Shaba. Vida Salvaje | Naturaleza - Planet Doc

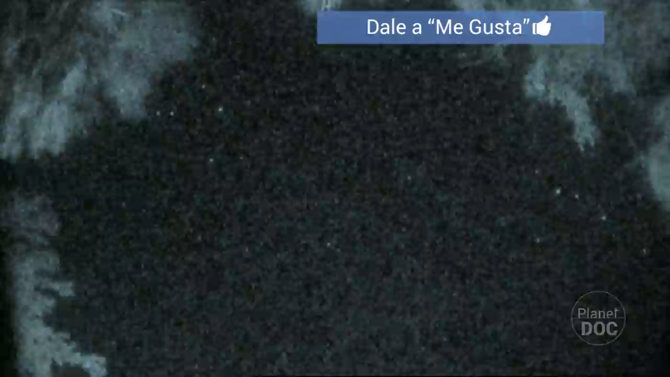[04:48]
El cielo despejado se ilumina por millones de estrellas que se pierden en el infinito y una belleza serena cubre la sabana torturada convirtiéndola por un momento en un lugar de ensueño.